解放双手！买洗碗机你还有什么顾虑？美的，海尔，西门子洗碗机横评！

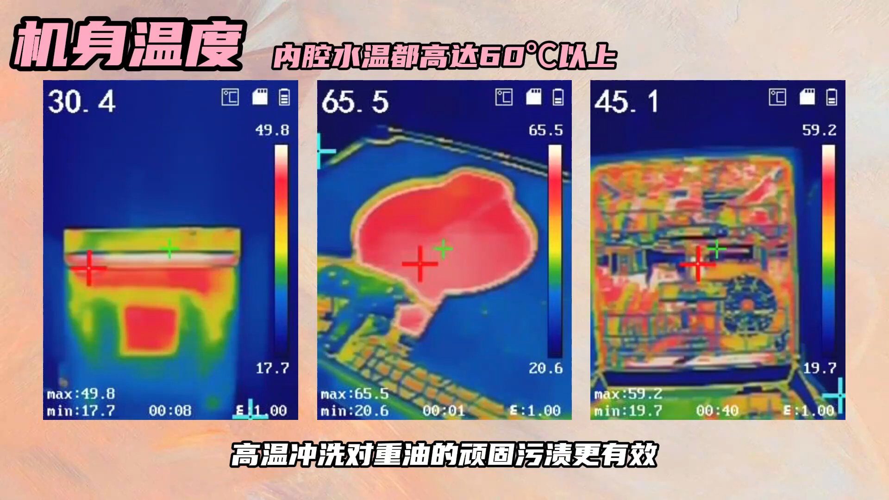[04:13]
温度都很高高温冲洗对重油的顽固污渍更有效手洗的话水温就没办法这么高了噪音也不大